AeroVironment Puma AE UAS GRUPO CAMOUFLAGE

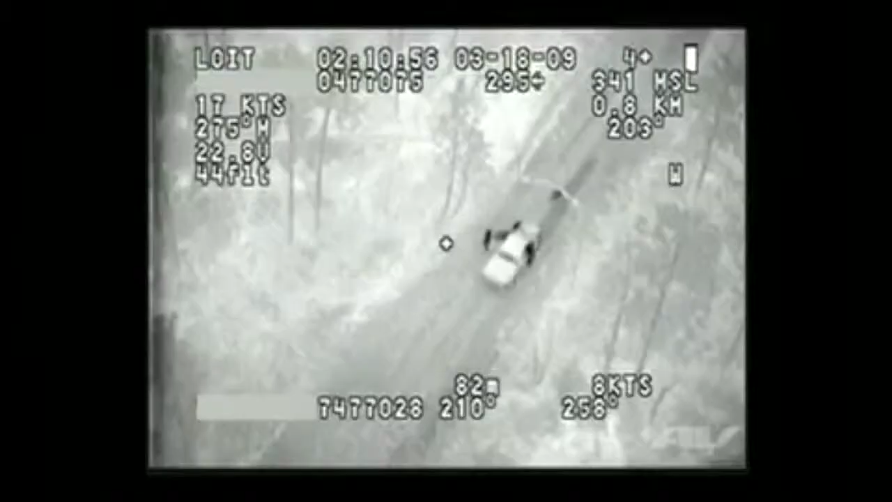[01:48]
We can fly up to two hours on one battery without a recharge, and our altitudes can vary.
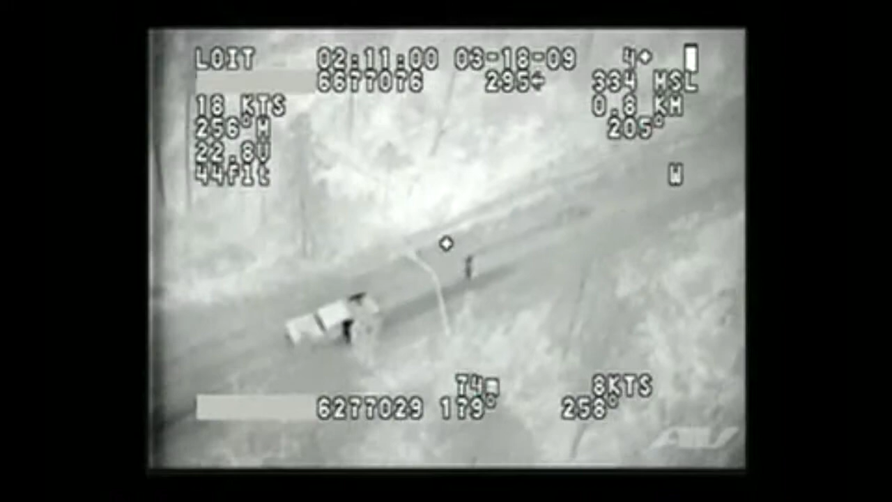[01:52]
We can fly anywhere between 200 feet above the ground up to 10,000 feet above the ground. The PUMA AU was designed from the bottom up to be an all-environment airplane, which is unique to most small UAVs.